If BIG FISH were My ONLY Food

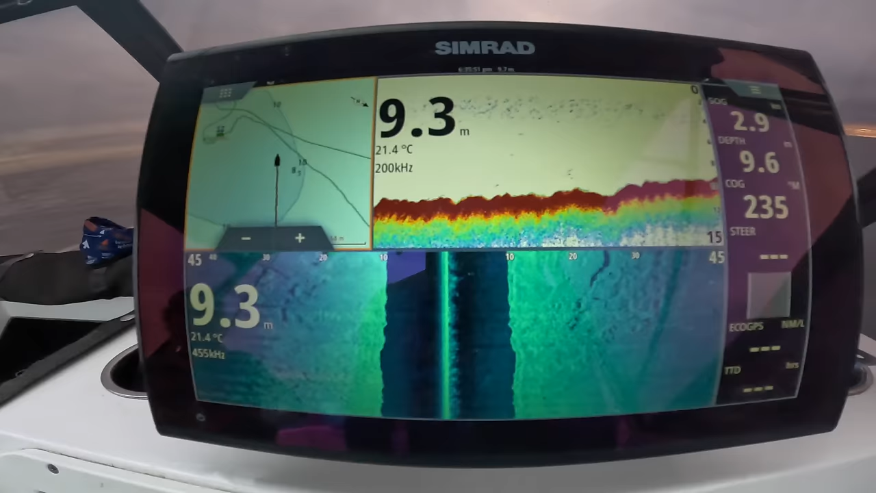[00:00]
On screen: water 21.4°C
I'm just scanning around trying to find some bait. I've actually got the side scan on this afternoon
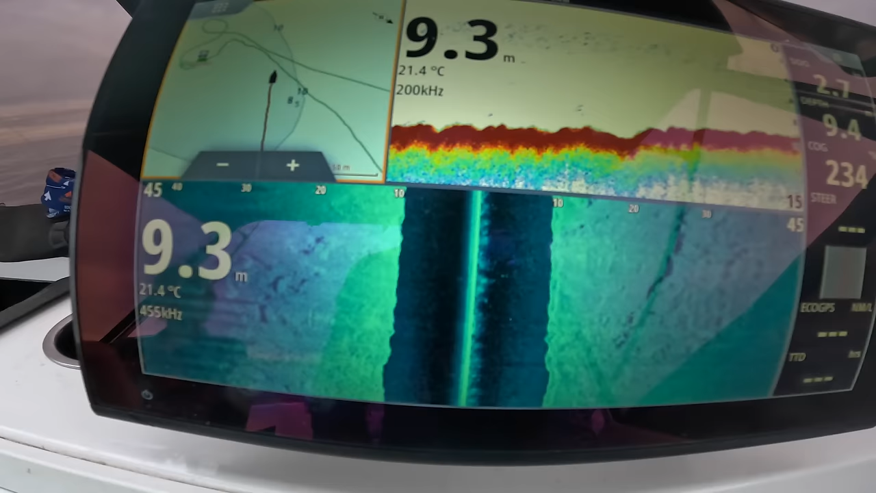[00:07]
On screen: water 21.4°C
I haven't really used the side scan very much and I don't know why I've just got to get used to it and I'll keep forgetting I've got it to be honest, so I'm going to use it a bit and see how we go.
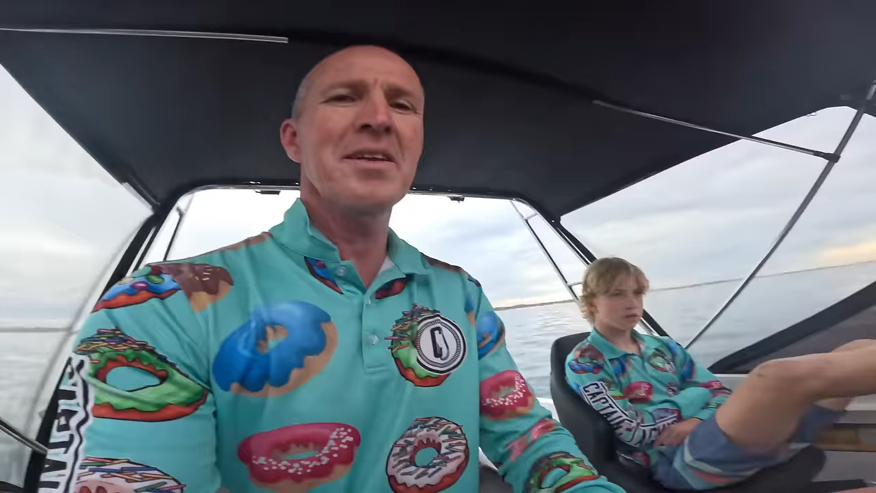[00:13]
I'm just going to sort of cruise around here There's a bit of a,
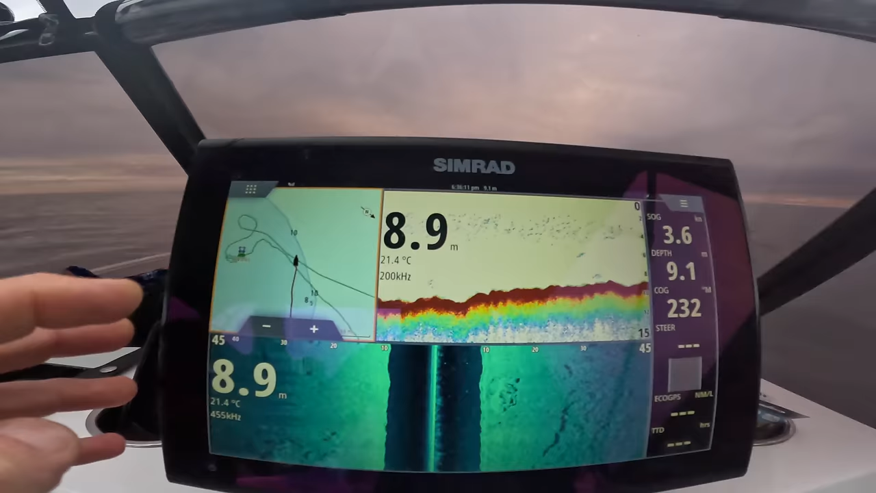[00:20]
On screen: water 21.4°C
I've got a mark over here that I'm going to go and head towards, but what I really want to find is some bait So I'm just going to scan along here There's a bit of bait there Yeah, it's not much though, it's not like big congregations.
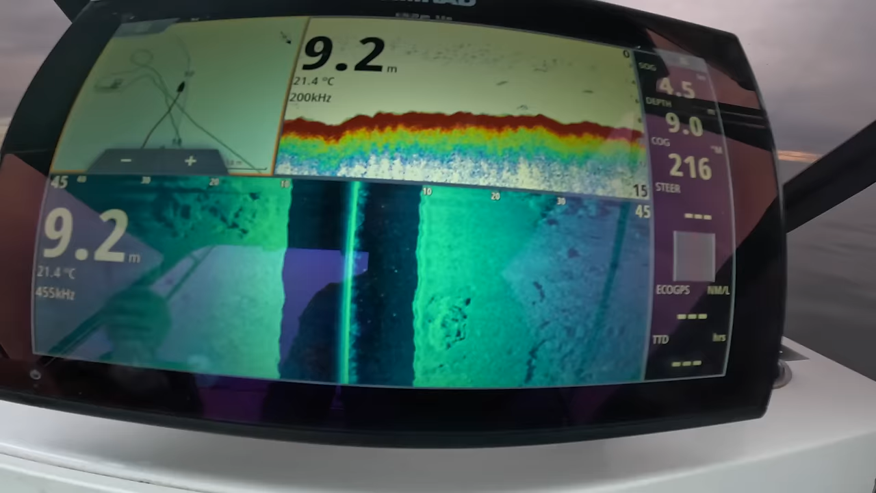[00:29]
On screen: water 21.4°C
This is just sort of light I don't know, I'm not really too good at the interpretation,
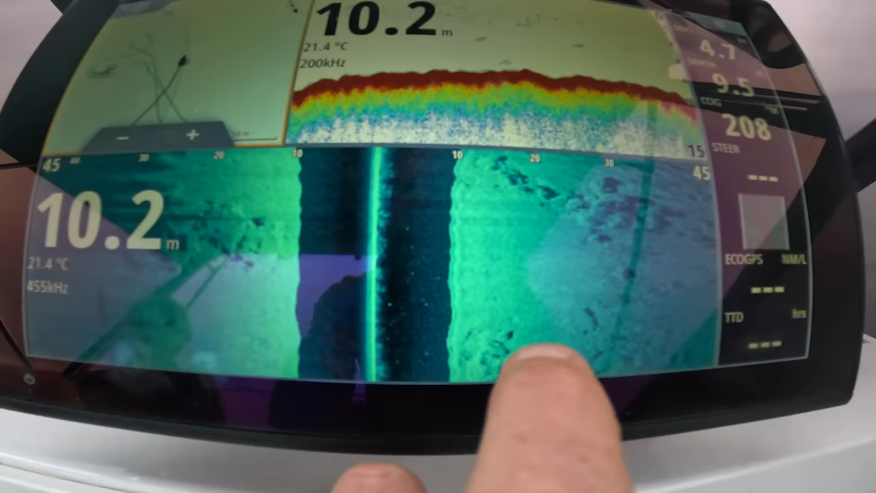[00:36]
On screen: water 21.4°C
but I'm gathering this as shadows off of rocks and so forth And as I head out here,
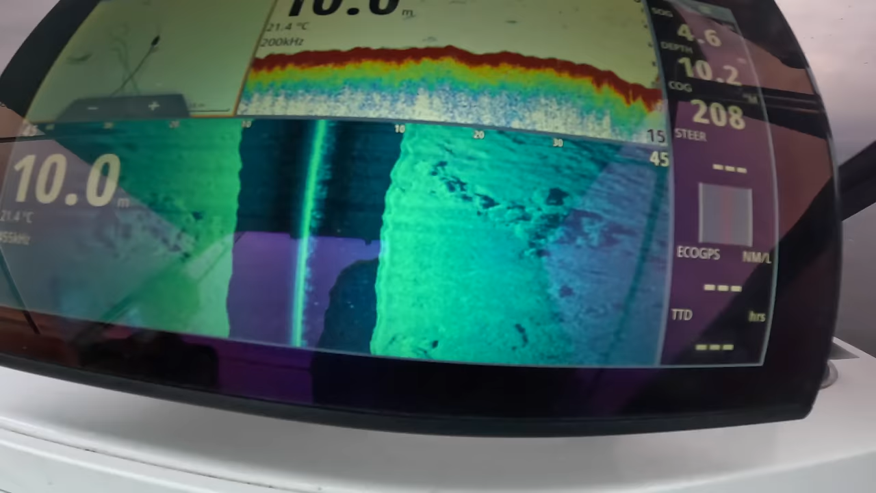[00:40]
On screen: water 21.4°C
you'll start to see the ripples from the sand
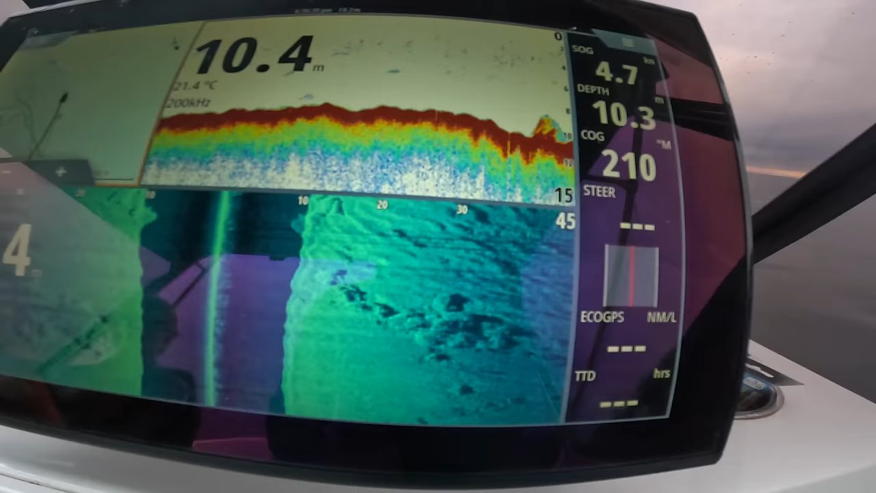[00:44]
On screen: water 21.4°C
That's fluffy sort of stuff there is more what I'm looking for off the edge of that
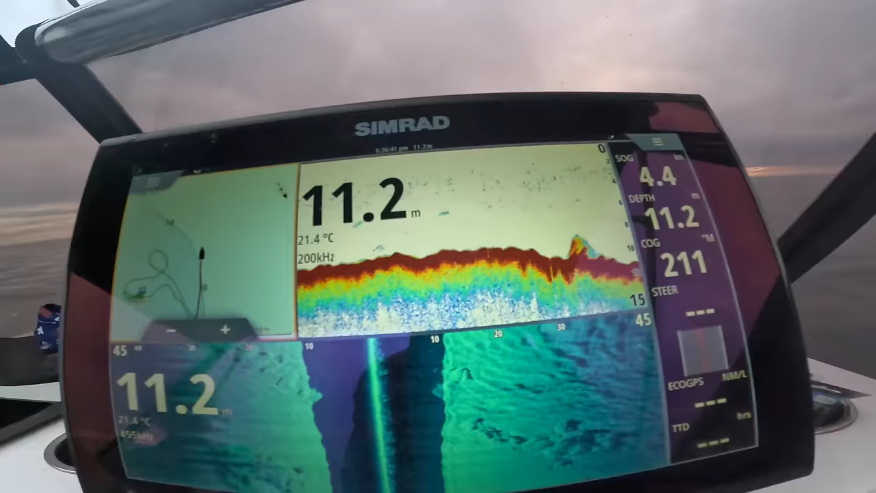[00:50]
On screen: depth 11.2 m, water 21.4°C
That'll be a bit of bait holding on a little lumpy lump
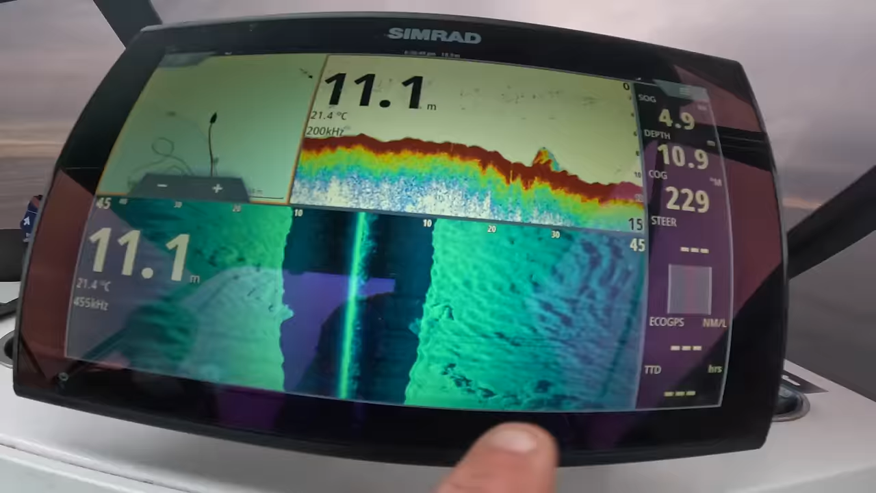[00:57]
On screen: water 21.4°C
Not exactly sure what it is I'm looking for, but I'll know it when I see it I'm out with Zane this afternoon We're both wearing the same shirt too That wasn't by plan either,
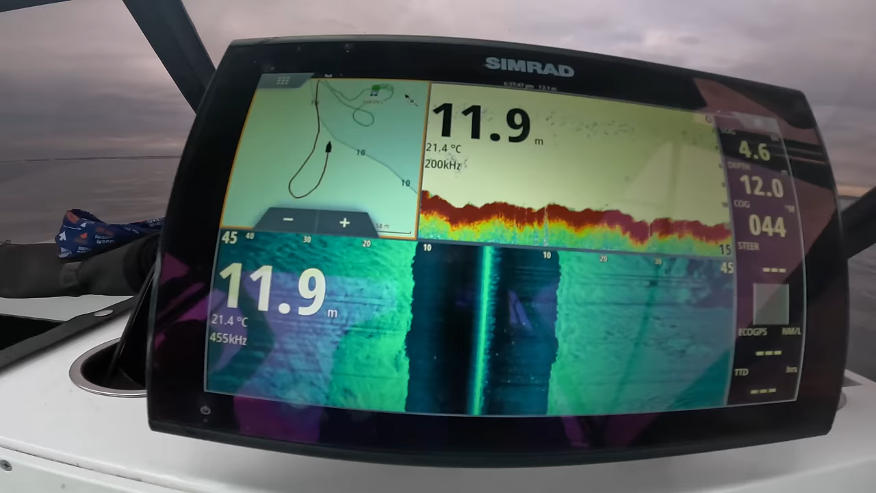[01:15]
On screen: water 21.4°C
I'm not so sure what it looks like But I know it when I see it on this
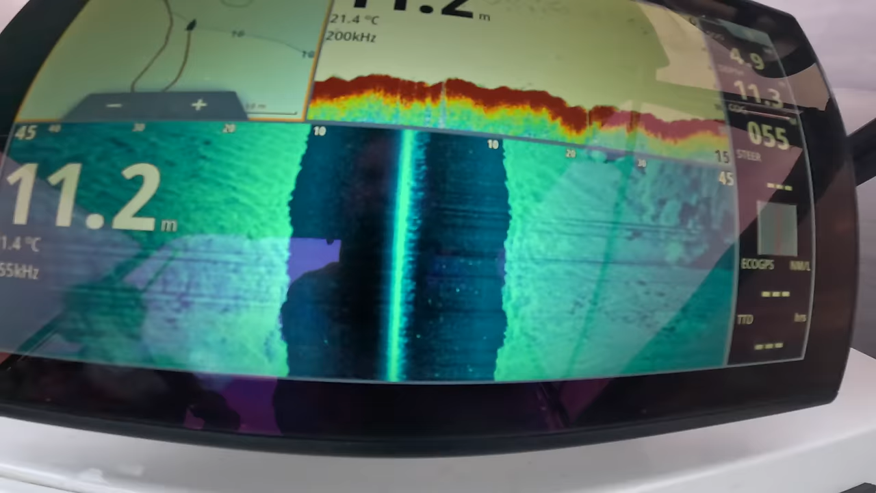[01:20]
On screen: depth 11.2 m, water 21.4°C
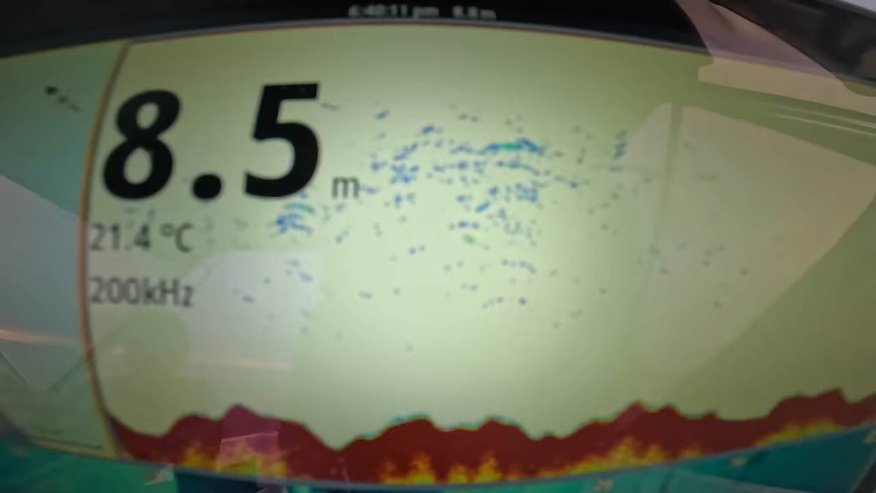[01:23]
On screen: depth 8.5 m, water 21.4°C
Little bit of bait sort of scattered mid-water, but not big concentration But
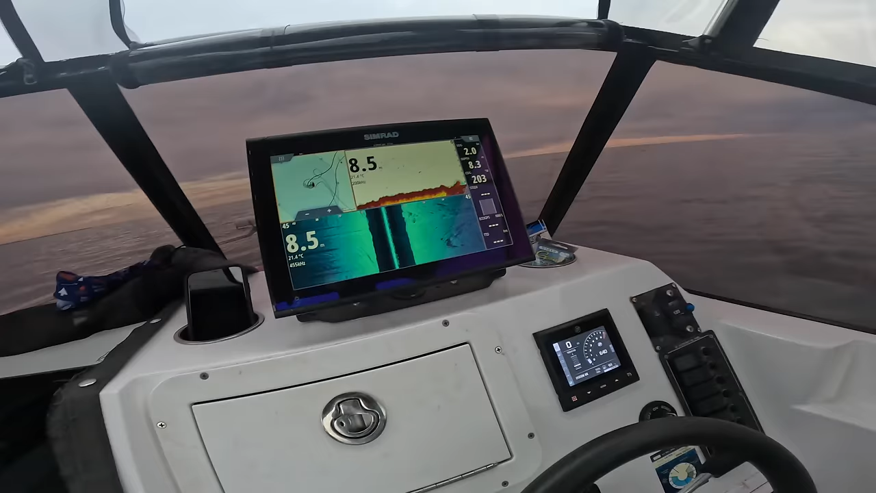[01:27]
So there's a little bit of bait holding close to the really tight to the bottom there Not a huge amount
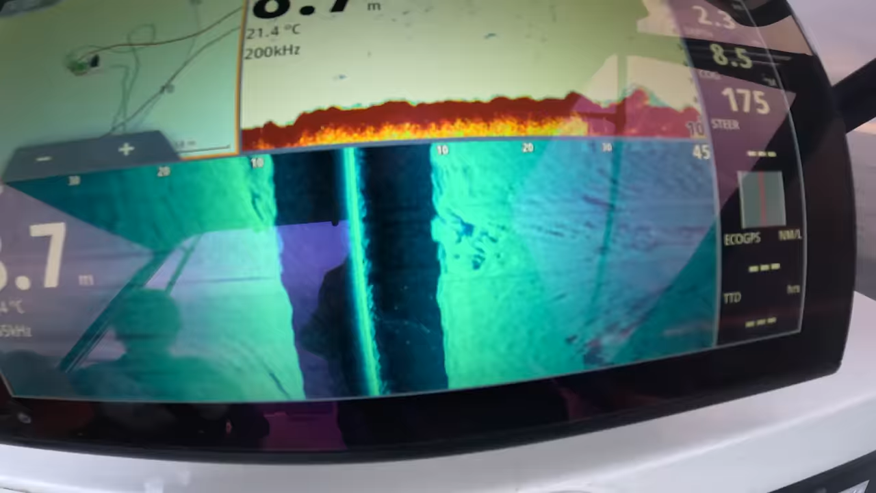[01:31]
On screen: water 21.4°C
But so far I haven't seen anything better than that